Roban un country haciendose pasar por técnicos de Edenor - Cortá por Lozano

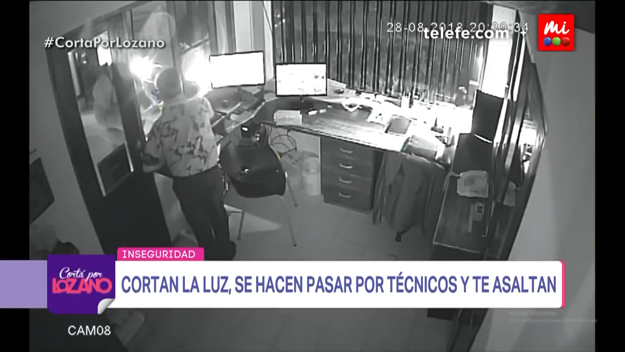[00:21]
Y atrás, ocho horas después, de noche, van a caer delincuentes que van a estar vestidos con ropas que parecen ser de una empresa de seguridad. O sea, caes como un chorlito porque decís, sí, es la empresa verdadera, vienen a resolverme el problema, qué suerte, hace tantas horas que estoy sin luz, que estás como a la puteada, a la heladera, no tenés agua, en fin. ¿Crees que llegue el salvador y viene el ladrón? Claro, que van a entrar de esta manera, lo primero que van a copar es la guardia, de hecho ya hay uno de los delincuentes ahí copando la guardia,
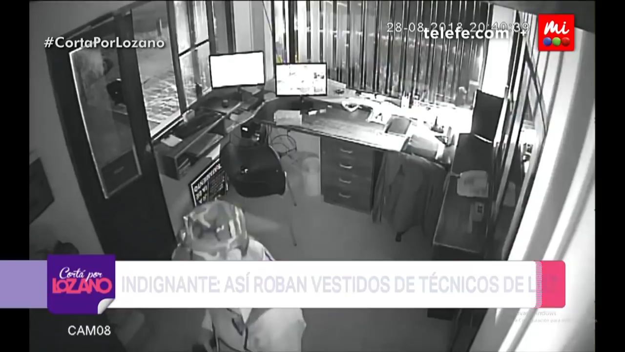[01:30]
Lo que pasa es que, ¿cómo asociamos que está relacionado con el corte del uso? Por lo menos porque hay una relación. Porque van a elegir para robar la misma unidad funcional que se había quedado sin luz de día.
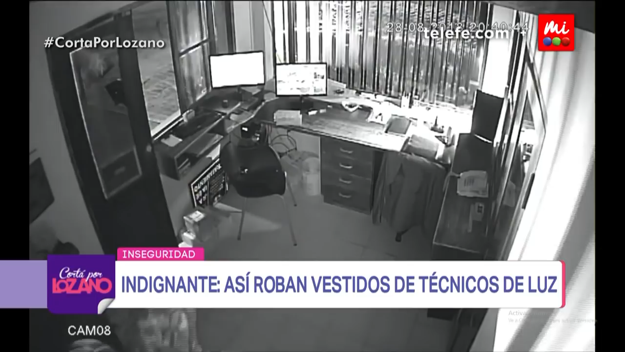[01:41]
Entonces, la pregunta es, ¿cómo saben? Hay un buchón adentro de la empresa que dice, che, en tal casa, tal lote, están sin luz, vayan a robar.
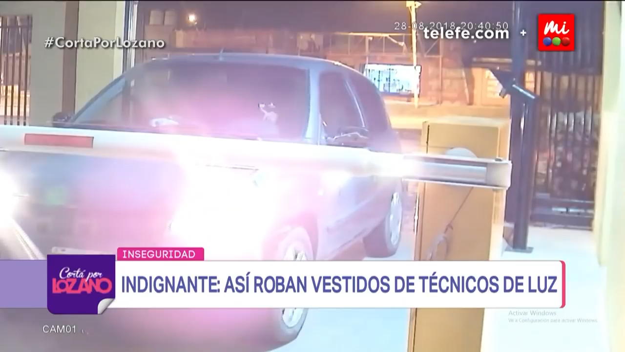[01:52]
O ellos cortan la luz primero y después te mandan él. A ver, para mandarte a afanar. Es lo que no sabe todavía la investigación que encabeza un fiscal de Pilar. Ahí entraron, mirá. 90 está lleno de cámaras.
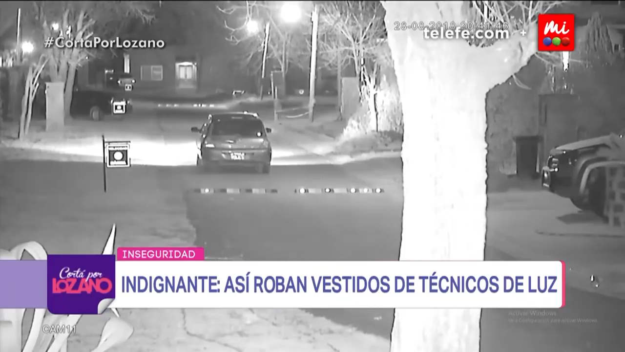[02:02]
No les importa, comparto con vos, no les importa haber quedado grabados en absoluto. Van a parar justo en la unidad funcional, que es la 71, 72, no recuerdo bien el número, paran exactamente donde había parado a la mañana la camioneta blanca de la empresa de luz. Entonces, lo que están tratando de descubrir es, la empresa... ¿Quién tira el dato?
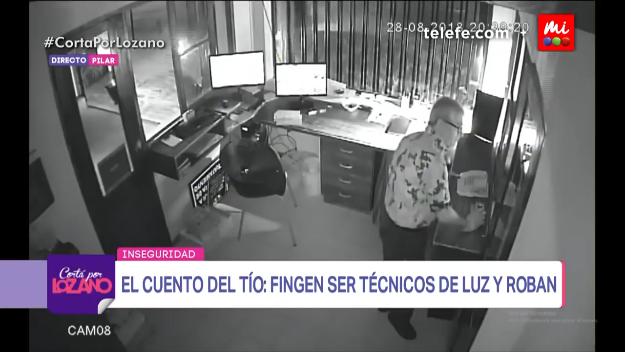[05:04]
Entran en un clio negro, entran cuatro personas, dos se bajan sintéticamente, reducen a la guardia y los otros dos van directamente a la casa que no tenía luz.